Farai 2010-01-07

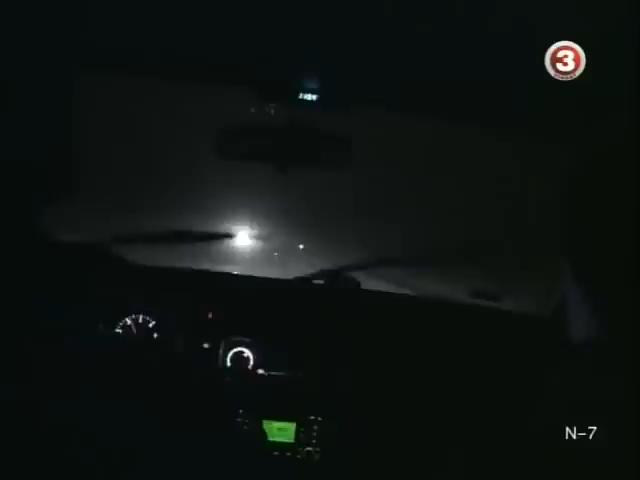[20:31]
Ir štai, ieškomas juodos spalvos BMW pralėkė visai šalia. BMW? Jūs. Pareigūnai skubiai apsisuka ir ima vytis pažeidėją.